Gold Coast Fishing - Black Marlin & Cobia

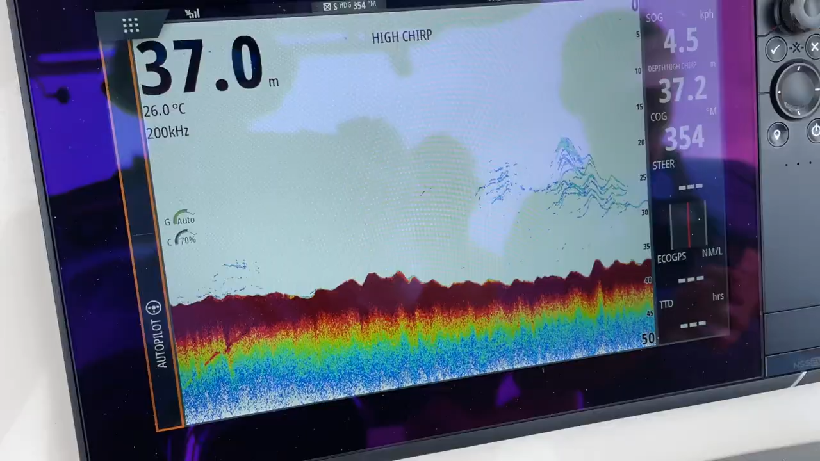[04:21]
On screen: water 26.0°C, speed 4.5 km/h
There you go, guys. We're in about 37 meters of water off the Gold Coast, and we're marking some nice fish.
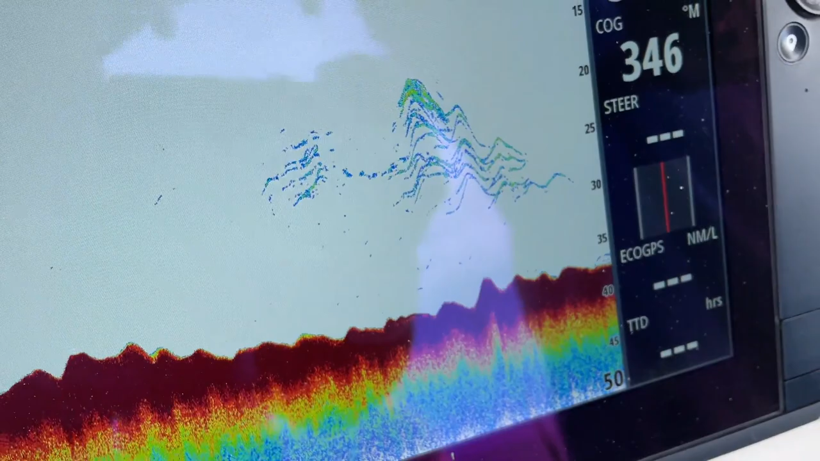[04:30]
20 to 25 meters right now, so hopefully they might be Spanish and they're hungry.
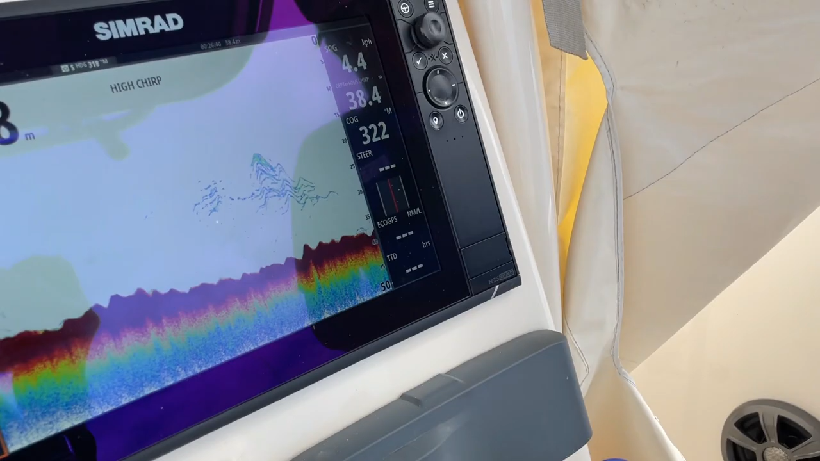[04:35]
Do you not agree, Rodney? No, that's getting me excited. Look at that.
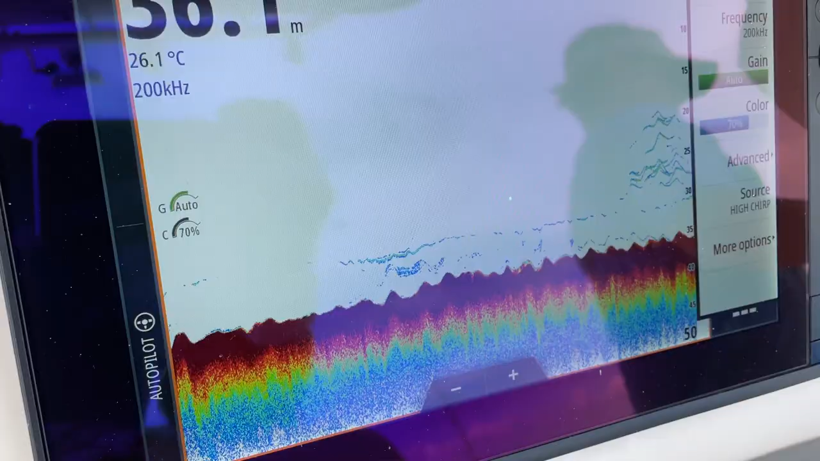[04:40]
On screen: water 26.1°C
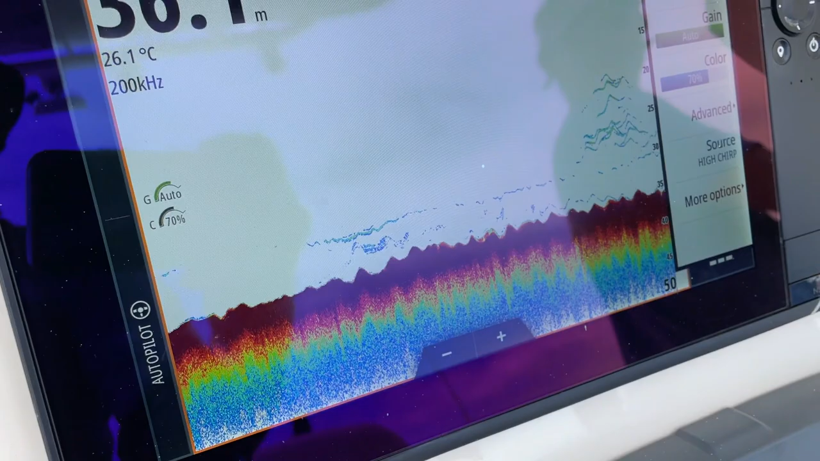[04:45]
On screen: water 26.1°C
There we go, guys. A few more Spanish lines.